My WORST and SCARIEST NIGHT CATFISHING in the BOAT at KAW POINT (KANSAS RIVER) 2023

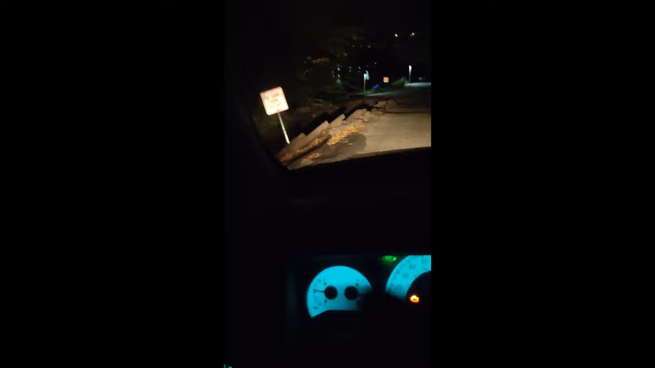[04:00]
But it still gets crazy down here. But I'm gonna pull over right there and just kinda chill out. Boat ramp for Kaw Point. See that? It's right here. That's that sidewalk last time I told you about.